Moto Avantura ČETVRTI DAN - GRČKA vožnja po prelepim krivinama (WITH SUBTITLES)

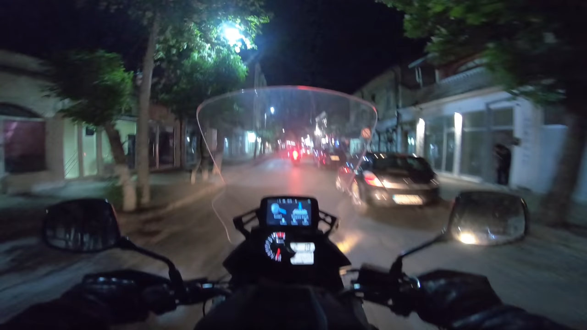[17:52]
Stali smo, čekamo da Marko pozove, ne možemo da nađemo gdje nam je apartman.
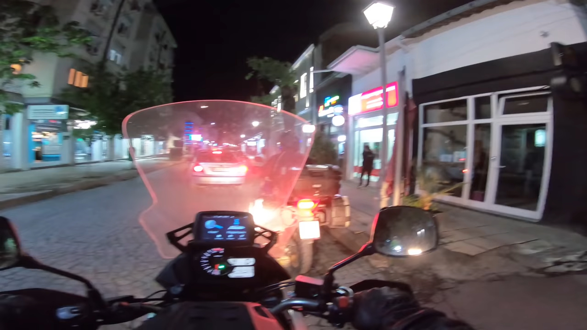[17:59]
Negdje smo u centru Gevgelije ili Djevđeli, kako se kaže.